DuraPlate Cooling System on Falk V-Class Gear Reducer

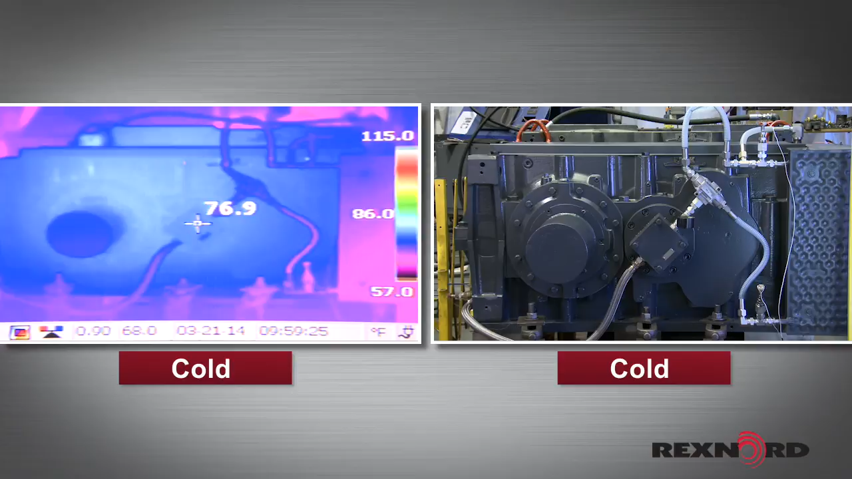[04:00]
On screen: spot 76.9°F, scale top 115.0°F, scale bottom 57.0°F
We will also observe the thermal imaging of the system to see how it changes and understand the thermal gradients.
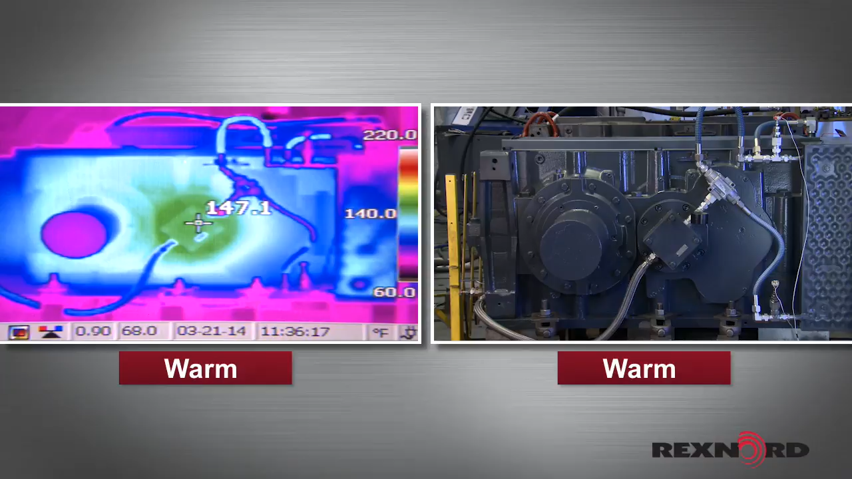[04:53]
On screen: spot 147.1°F, scale top 220.0°F, scale bottom 60.0°F
You can see from the difference in the temperature gauges at the heat exchanger input and output, that the DuraPlate is extracting significant heat from the oil. Now we'll run to steady state.
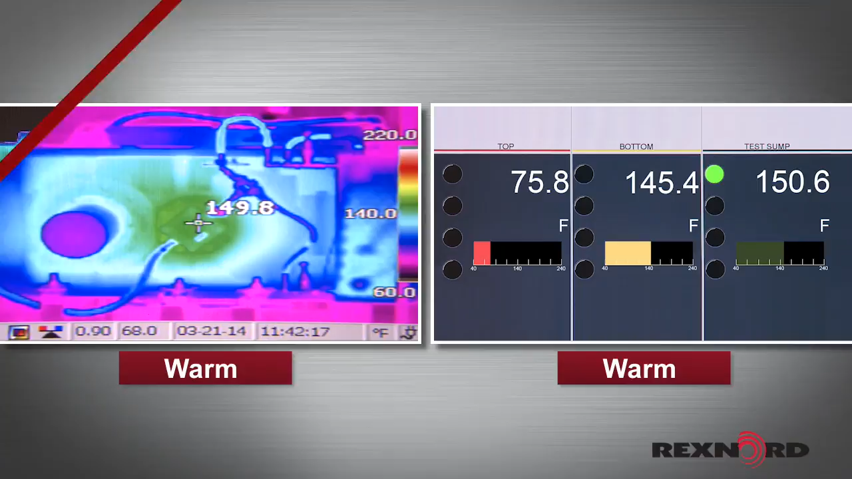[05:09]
From the final difference in temperature readings, we see that the DuraPlate cooling system decreased the oil temperature by 25 degrees Fahrenheit before returning it to the sump.
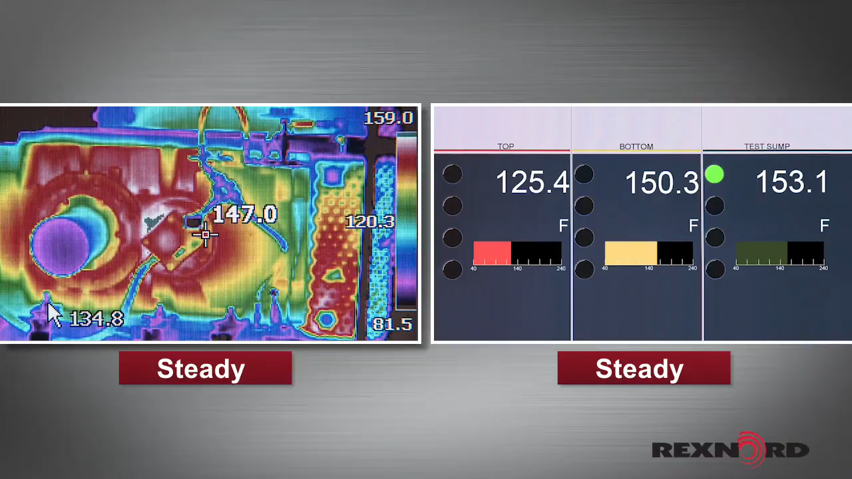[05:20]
We also see that the temperature of the sump oil has stabilized at 153 degrees Fahrenheit. From the thermal imaging, we can observe the gradients and hot spots within the V-Class gear unit.
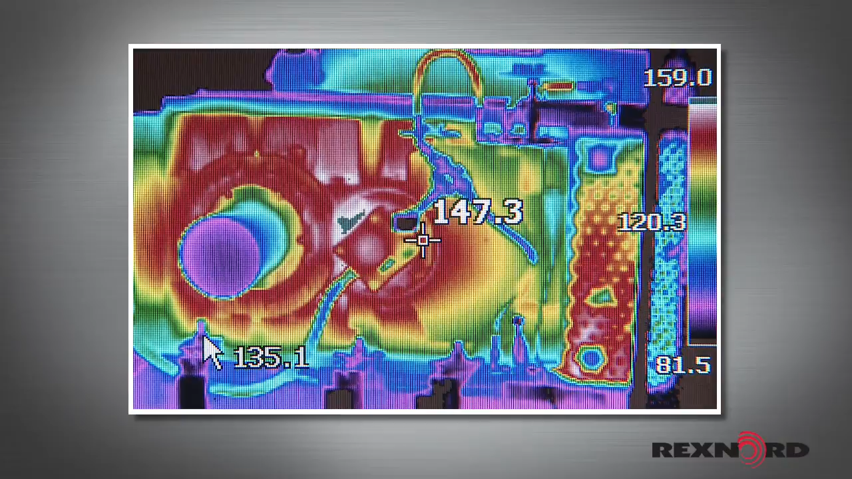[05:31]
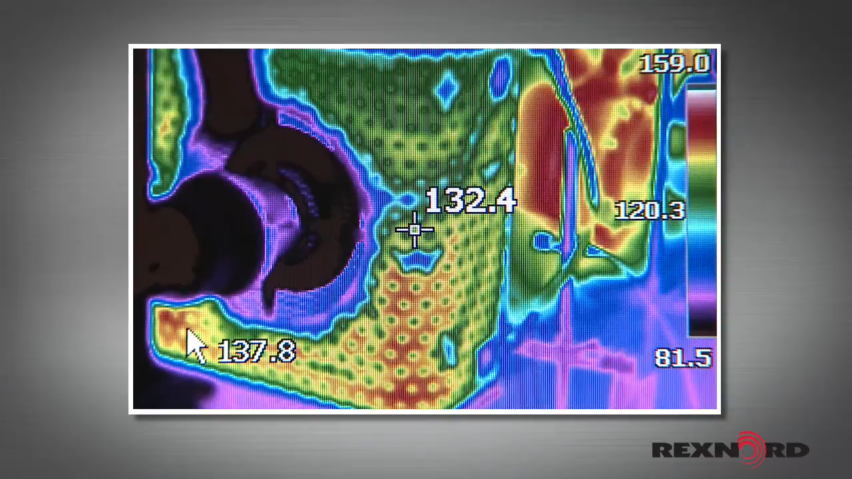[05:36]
Looking at the heat exchanger, we can also see how the oil cools as it flows through the DuraPlate system.
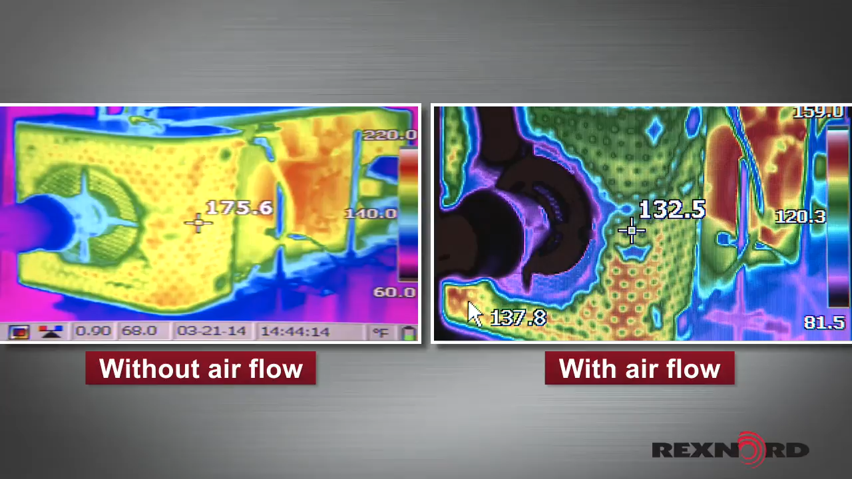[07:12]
Looking at the heat exchanger, we can also see that the oil is cooled less as it flows through the DuraPlate system. So we see that the DuraPlate cooling system is a simple and effective way to add additional thermal capacity to a V-Class gear reducer application.